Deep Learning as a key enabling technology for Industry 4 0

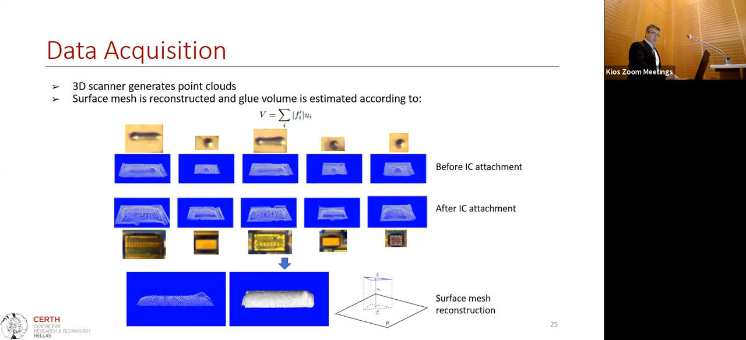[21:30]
And then we are able to estimate the volume. When we have the actual volume, then we can we know the volume and the type of glue, and then we are able to identify whether we are in any situation of insufficient or excessive glue dispensing.
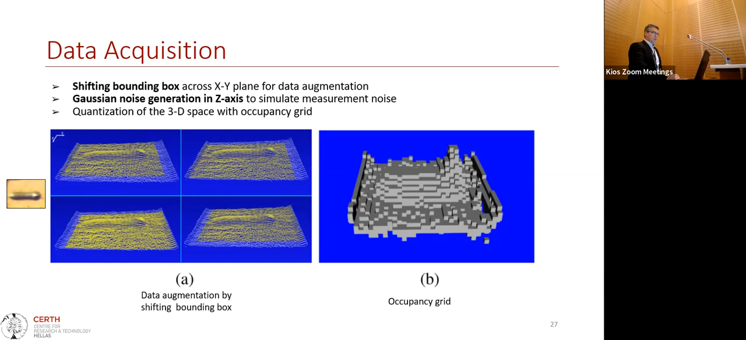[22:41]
we're adding Gaussian noises only in the Z axis, and we are also shifting the bounding box on the XY plane. In this way, we are generating enough data for training. And now our methodology that we call as a regression network,
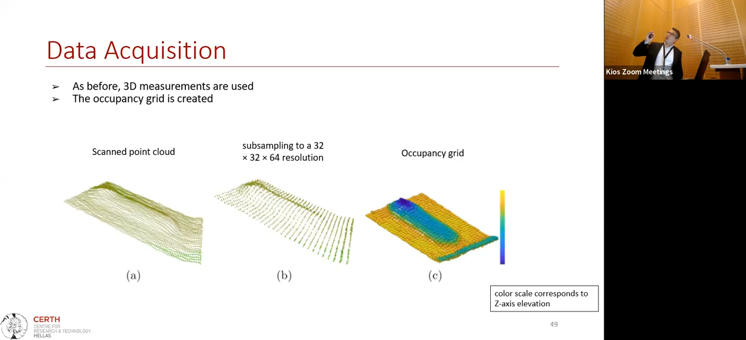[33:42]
Again, now we're moving in the method with the microprofilometer. We have seen already this part, and we're getting the occupancy grid. And now, and we're getting into a little bit more complicated,